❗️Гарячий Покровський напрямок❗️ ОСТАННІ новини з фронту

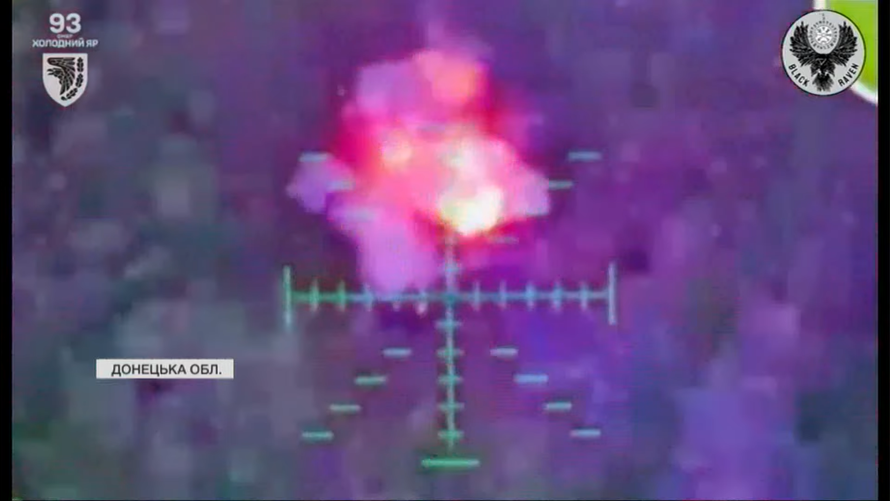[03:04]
Холодноярівці зафільмували момент знищення чергового танка.
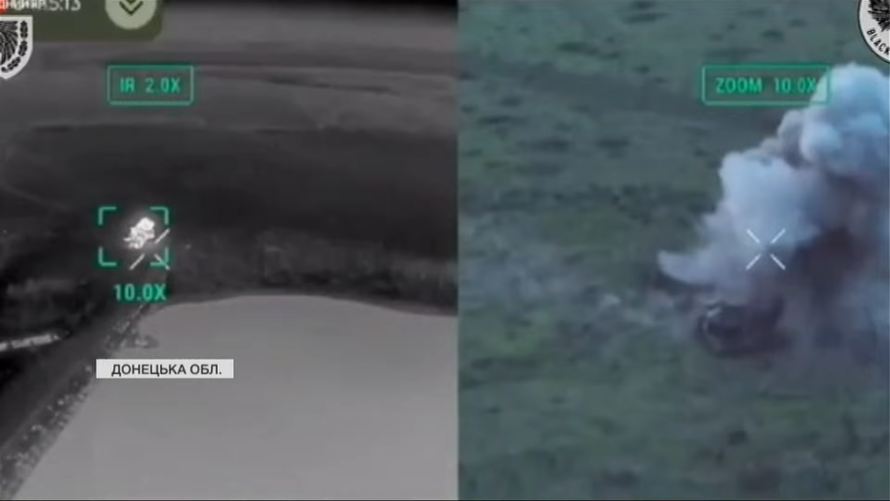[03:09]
47-ма бригада за день зменшила кількість ворожих гаубиць на 5 одиниць.